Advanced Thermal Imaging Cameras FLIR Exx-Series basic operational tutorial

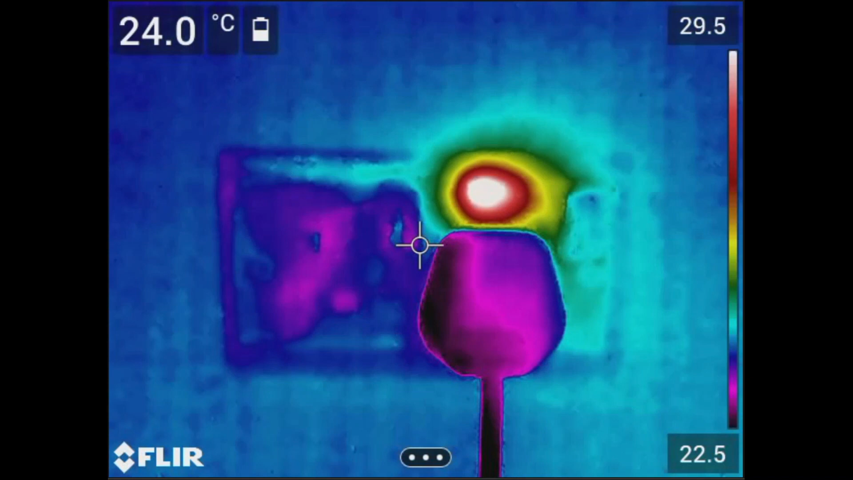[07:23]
On screen: spot 24.0°C
It will store both infrared and digital image at the same time. Picture-in-picture focus carefully on the best visual to thermal picture alignment.
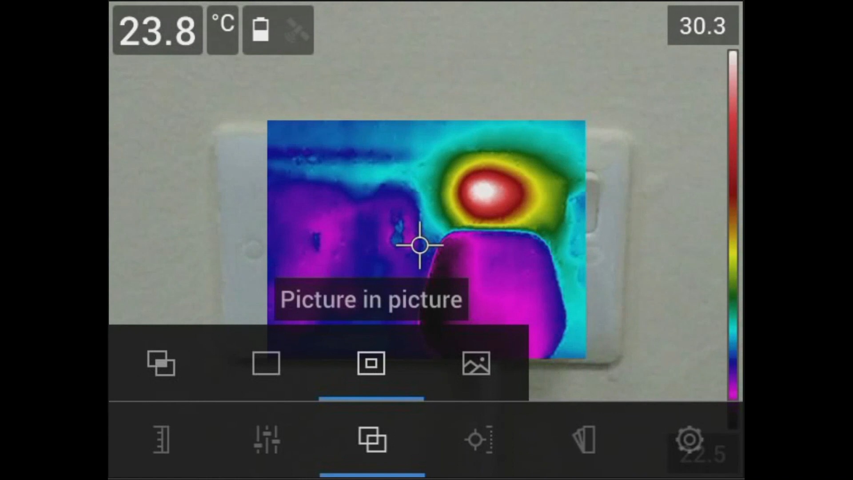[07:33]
On screen: spot 23.8°C
It is helpful to highlight the anomaly in your subject while providing visual information at the same time.
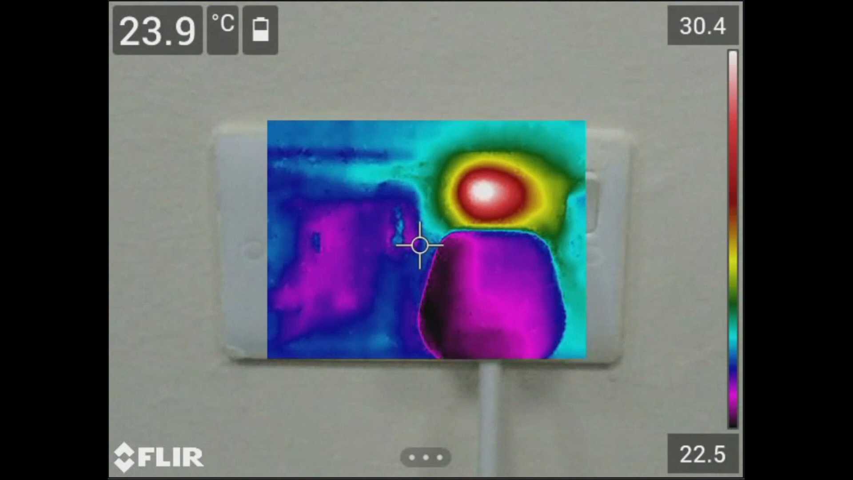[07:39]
On screen: spot 23.9°C
And last is the digital camera, which displays just the visible image.
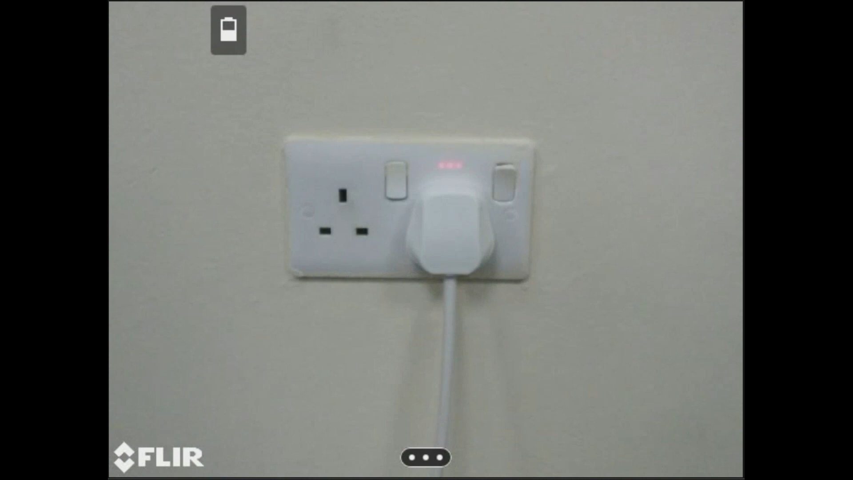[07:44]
For those of you who are new,
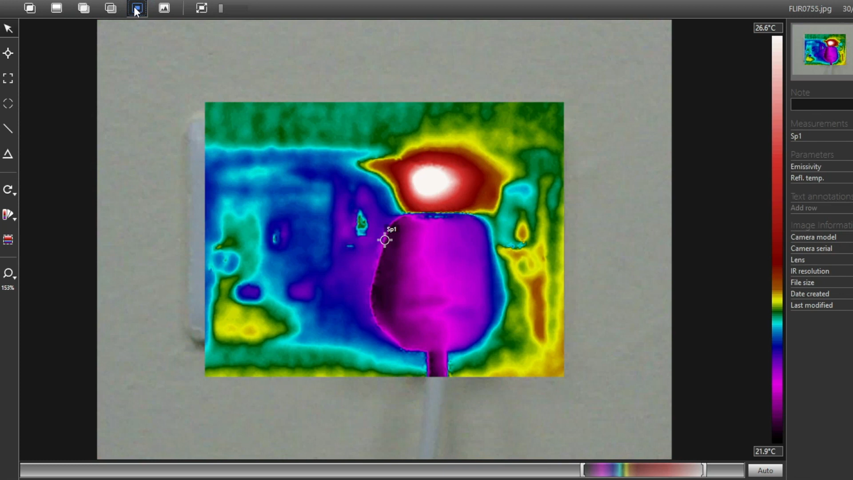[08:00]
On screen: scale top 26.6°C, scale bottom 21.9°C
Tune your thermal images by adjusting the level or brightness and span or contrast. This allows you to highlight important areas or get better visualization of the target object or area. By default, the camera is set to automatic adjustment mode.
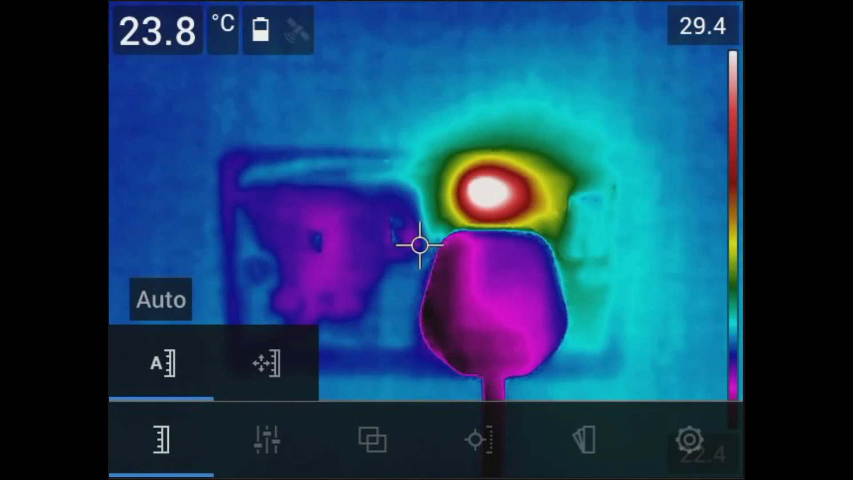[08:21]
On screen: spot 23.8°C
This will automatically set the scale based on the hottest and coldest object in the frame. To manually adjust the scale, go to the main menu and select the temperature scale icon located in the main screen.
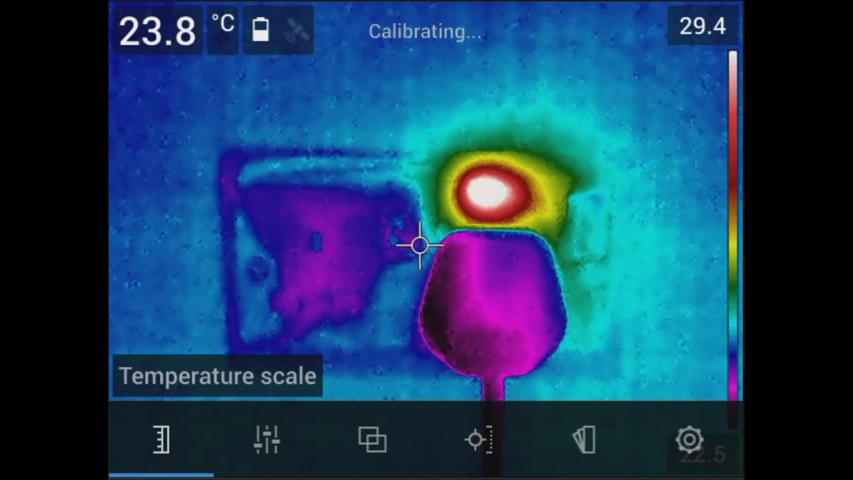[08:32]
On screen: spot 23.8°C
Pressing the center push button will display your two choices, the auto and manual. Selecting manual mode,
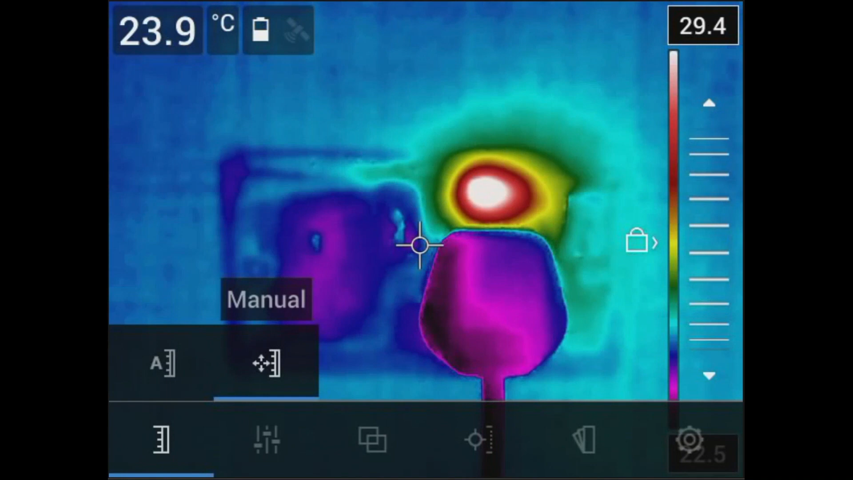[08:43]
On screen: spot 23.9°C
toggle the navigation pad up and down to manually adjust the scale or use the slider located in the side of the screen. You can also tap the screen where you can change the scale based on the temperature values in whatever region you touch on the thermal image.
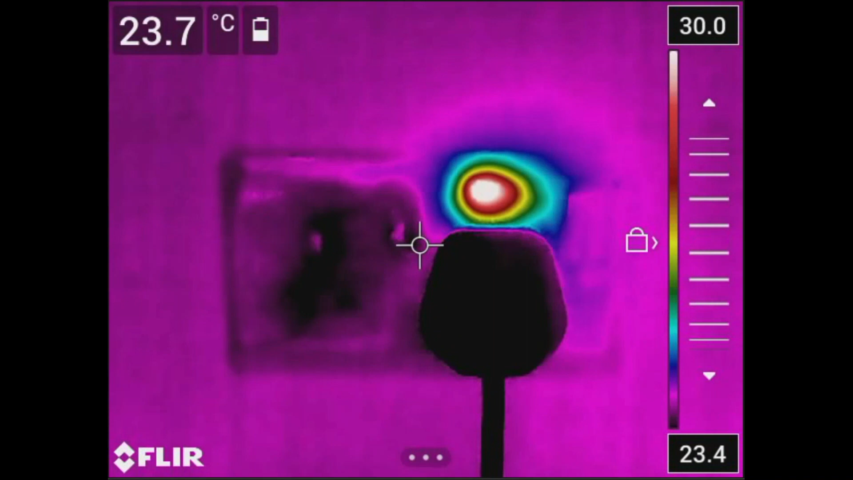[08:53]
On screen: spot 23.7°C
If you have a specific range, you may input the maximum and minimum temperature accordingly.
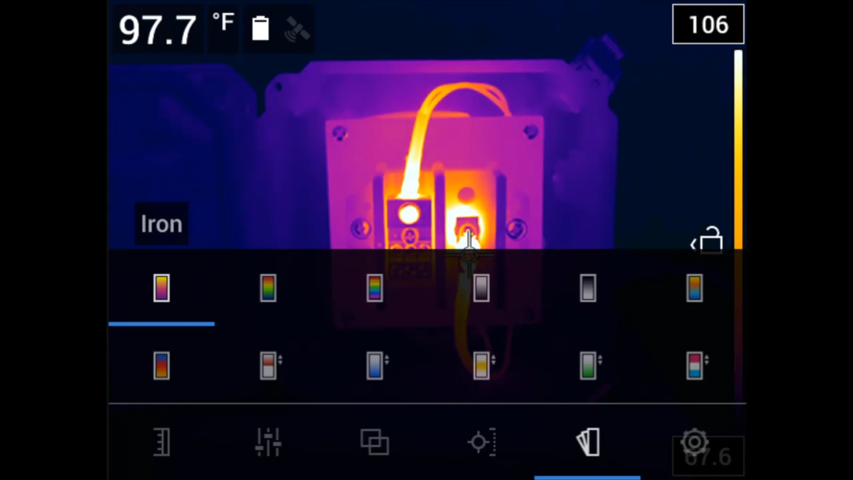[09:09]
On screen: spot 97.7°F
You'll have different options such as the following.
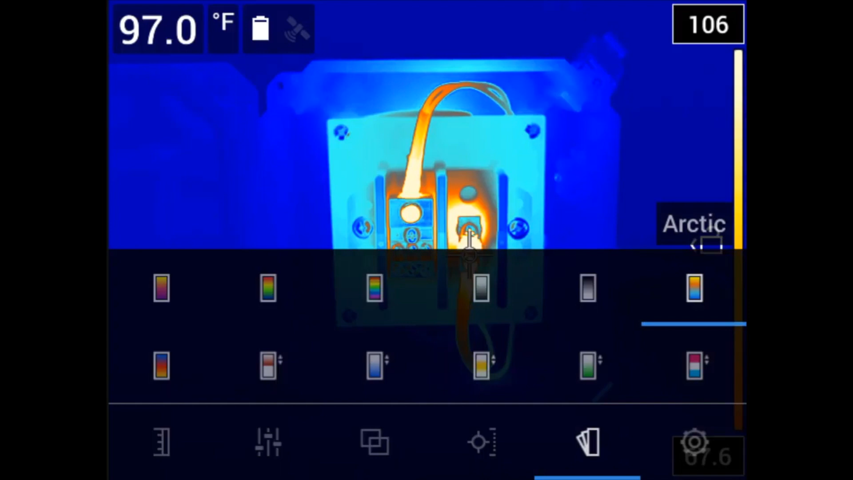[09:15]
On screen: spot 97.0°F
Iron palette is the mostly used due to the good balance of thermal sensitivity and spatial resolution.
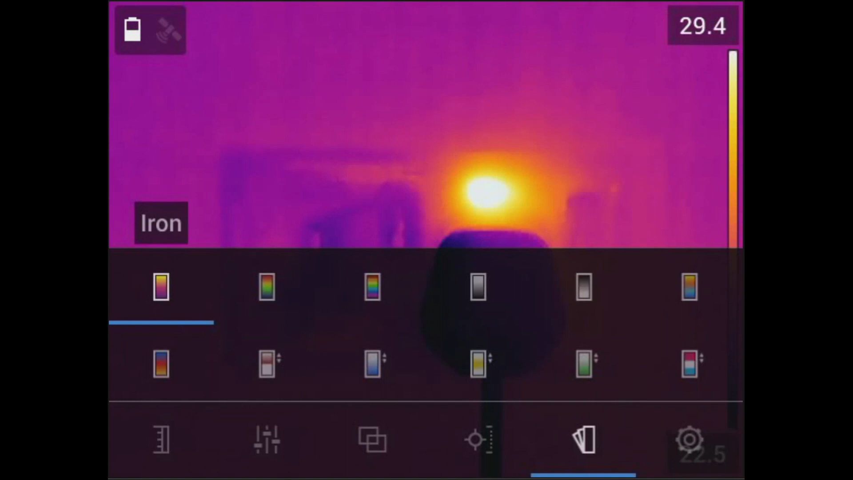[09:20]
Rainbow palette is helpful when significantly
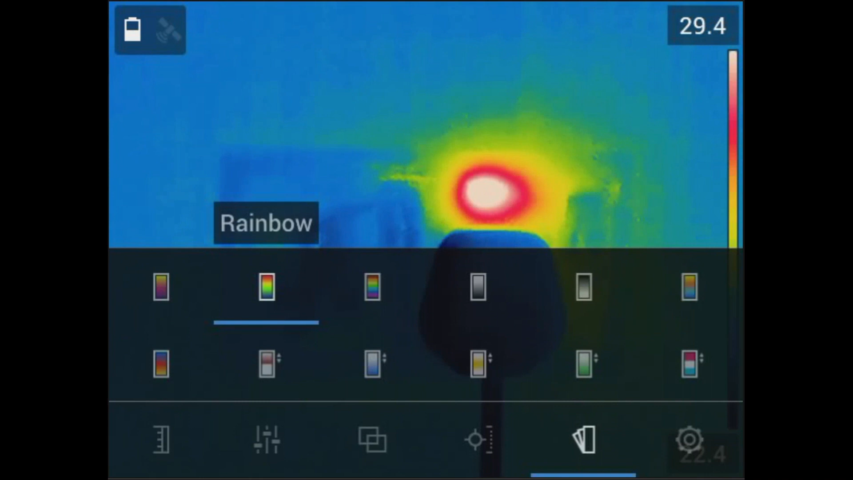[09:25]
considering the differences among certain temperatures.
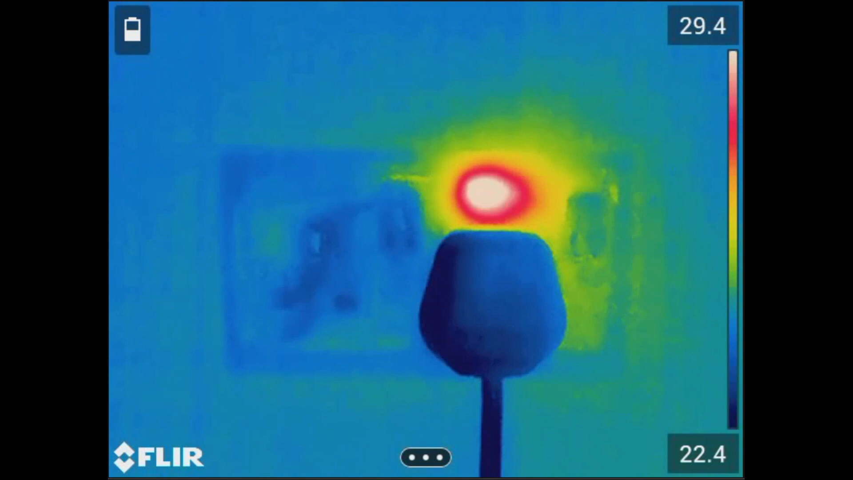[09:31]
This thermal imager offers several kinds of temperature measurement tools such as no measurement,
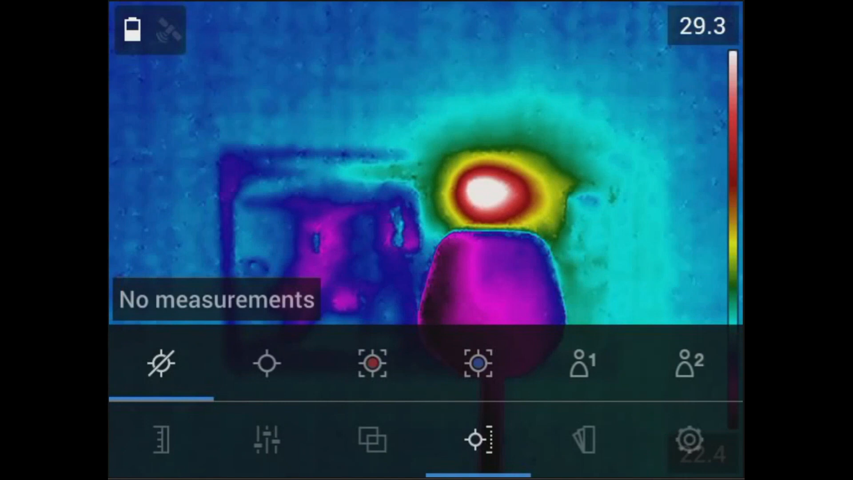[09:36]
center spot meter to know the temperature of a certain spot,
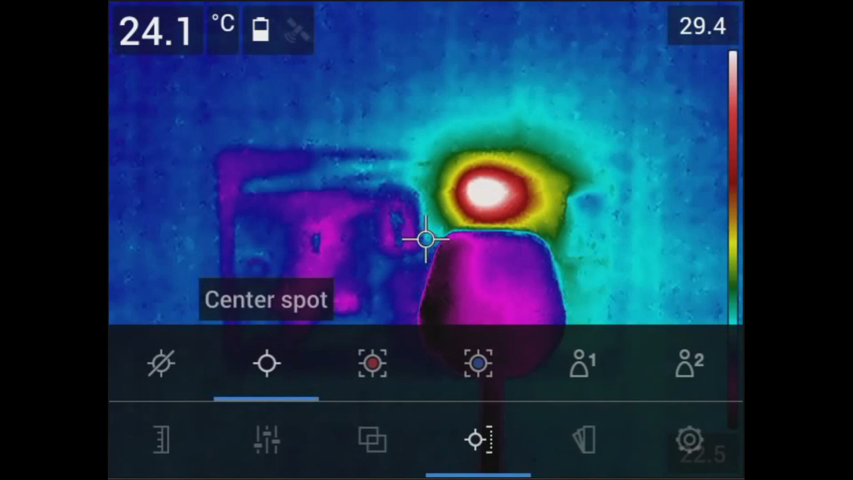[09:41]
On screen: spot 24.1°C
hot spot box which provides the maximum temperature inside the display box, cold spot temperature box with the minimum temperature value in an area, and two user preset options.
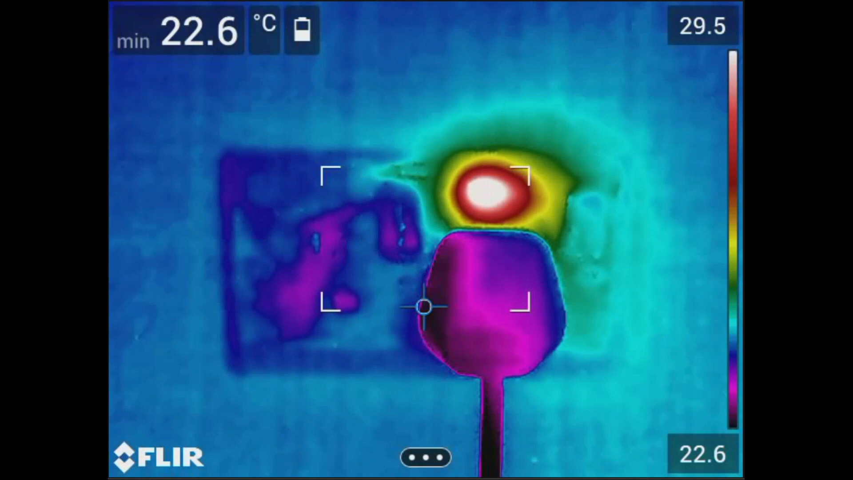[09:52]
On screen: min 22.6°C
Set your region of interest by touching the center of the box and moving it around the screen.
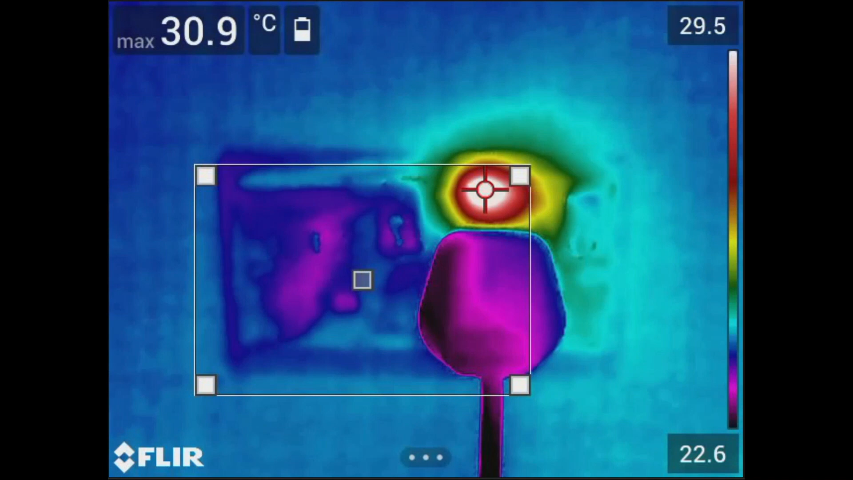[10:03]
On screen: max 30.9°C
You can also adjust the size of the box while dragging the corners outward. You can move the spot around the image by simply dragging it with your finger, same with the hot spot box and cold spot temperature box.